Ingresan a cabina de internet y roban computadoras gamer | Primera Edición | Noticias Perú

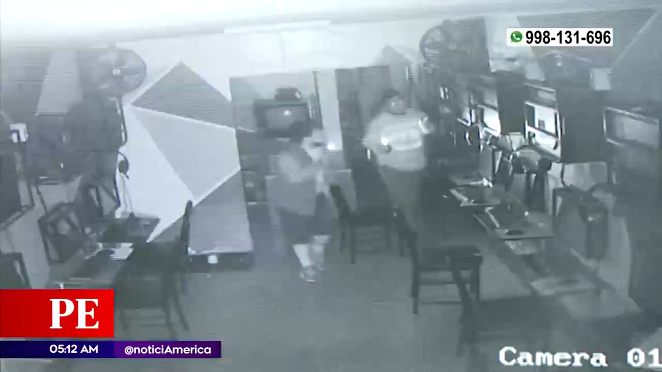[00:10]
Los delincuentes ingresan al local después de vulnerar dos puertas de fierro.
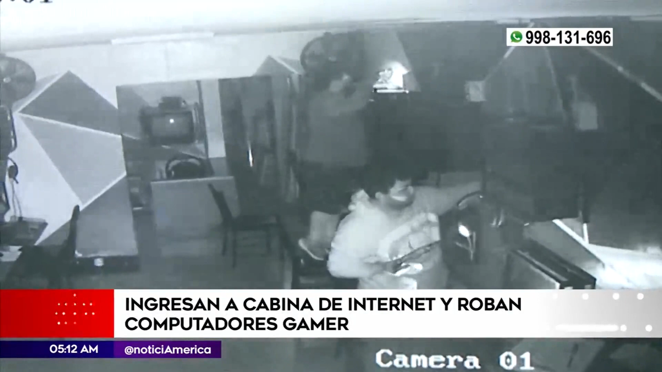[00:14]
Acá han doblado esto hasta el punto de que se han roto los pierros.